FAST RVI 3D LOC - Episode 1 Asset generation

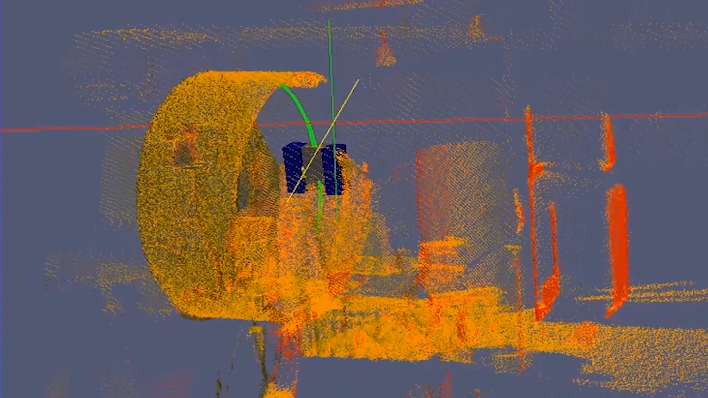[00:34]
The first way is point cloud generation using an industrial LiDAR system.